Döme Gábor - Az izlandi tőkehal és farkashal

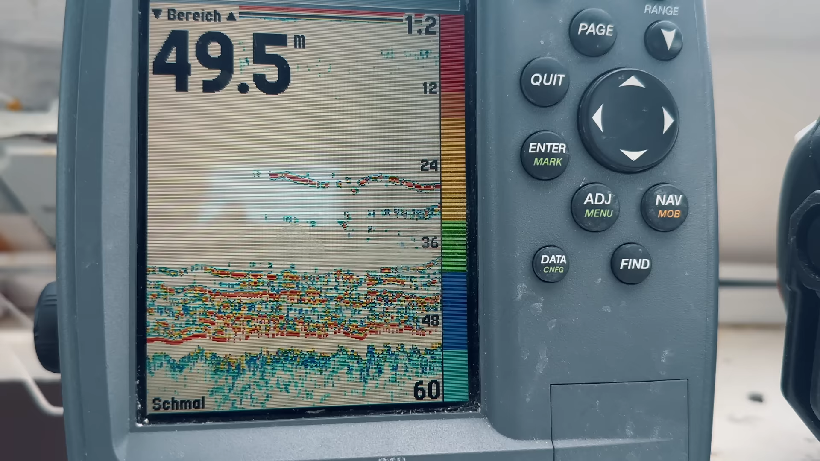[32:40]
On screen: depth 49.5 m
Megérkeztünk végre az első olyan ígéretes helyre, ahol mindenképpen próbát teszünk. A szonár képernyője egy elég komoly halrajt mutatott a közelben.
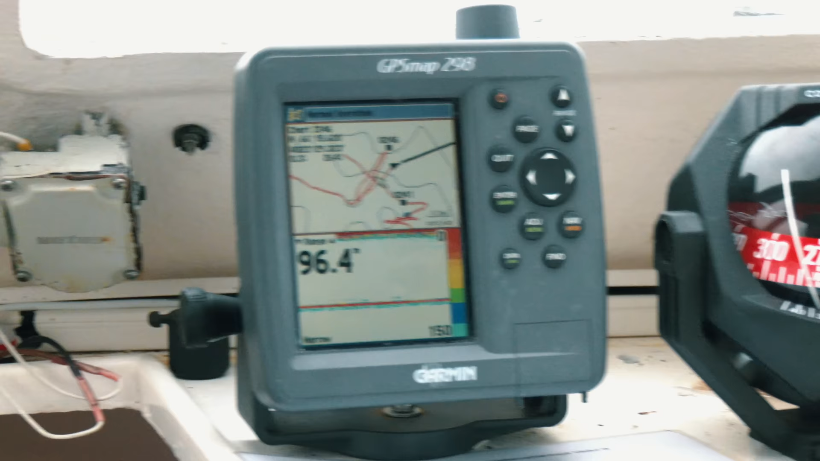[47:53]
egészen koppanásig, és mivel ez itt 96 méter, ez jó sokára fog bekövetkezni.